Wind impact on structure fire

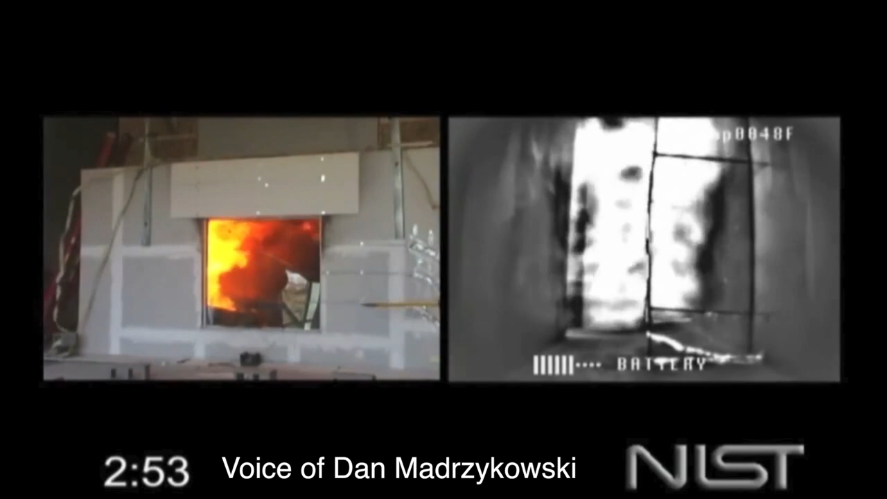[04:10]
Once the window fails, we have good mixing, we're training more oxygen to get better burning, and look at what happens. This is what firefighters have referred to as a blowtorch effect. This is what the firefighters in Vandalia said they saw. They're trying to move down the hall and said the door was full of flames, top to bottom, and they couldn't get to it.
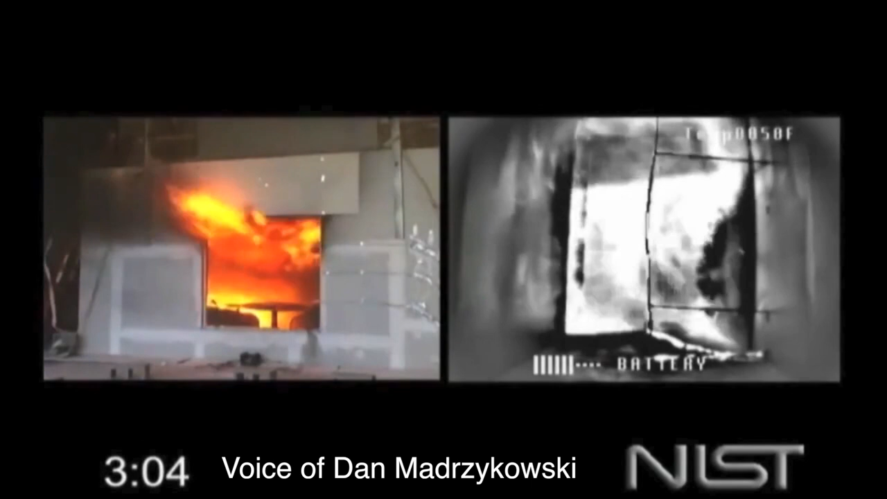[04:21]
So how do we control that? Well, one way to control that is if you can maintain control of the exit, keep the door closed.
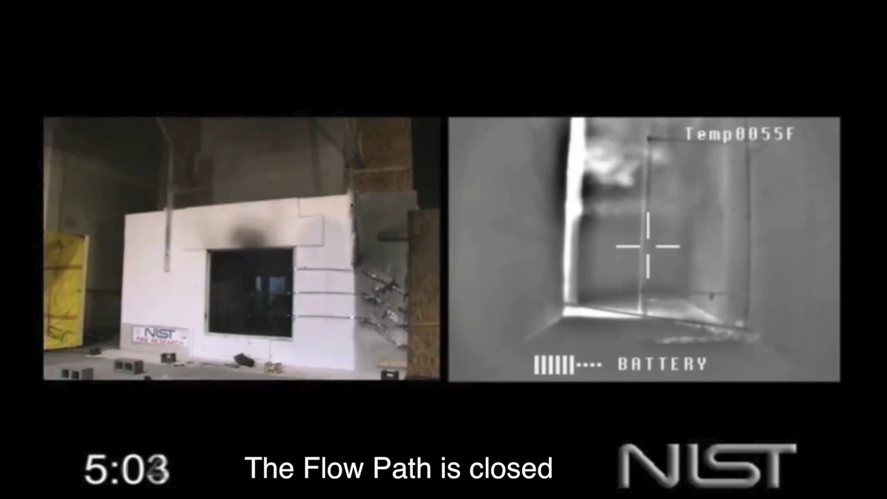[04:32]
With the door closed, we can't even drop the glass, right? Because it's maintaining pressure in there to fight the window. We take the glass out the rest of the way. The fire's still not very happy.
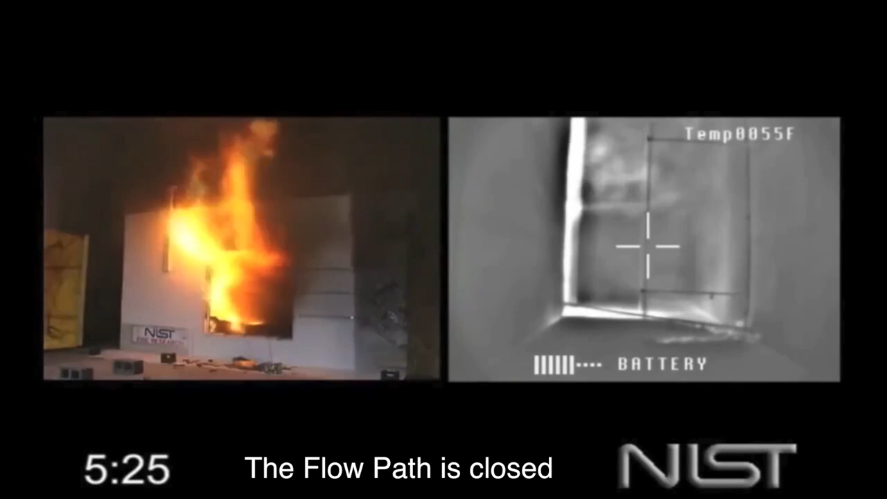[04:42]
On screen: spot 55°F
You see a lot of heavy soot inside. It's not burning very efficiently. It's under pressure. You see the smoke moving around the door through the keyhole and everything else, but it's not burning very cleanly.
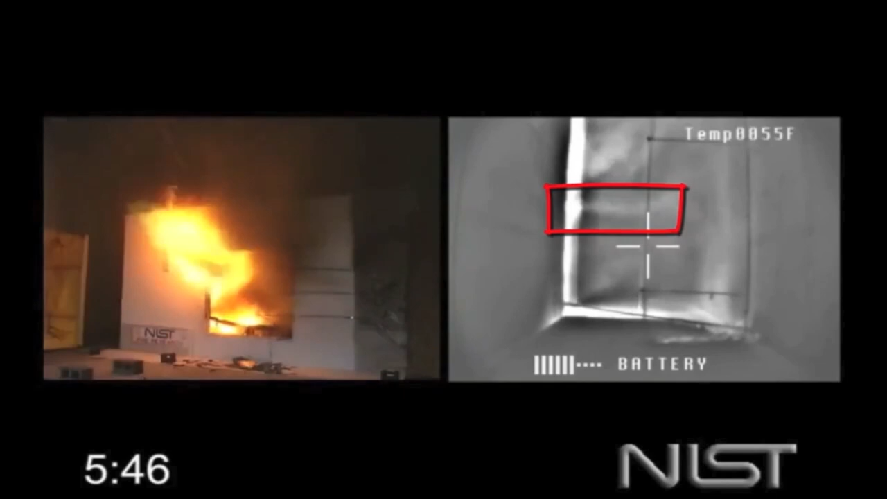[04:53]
On screen: spot 55°F
And it's still protecting the hallway, the corridor here, the public corridor, until remotely with the steel bar, we swing that door open, and then again,
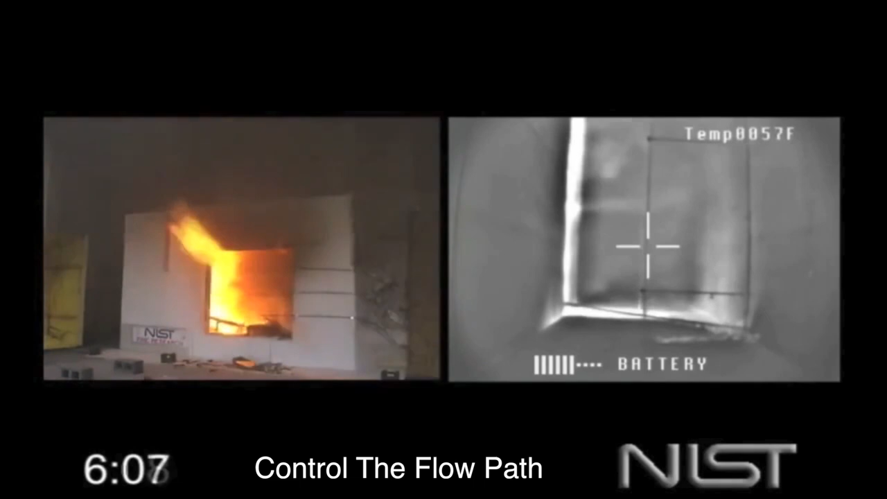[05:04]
we'll see the same kind of change as we did in the previous case. Be because by opening that door, we've now completed the flow path.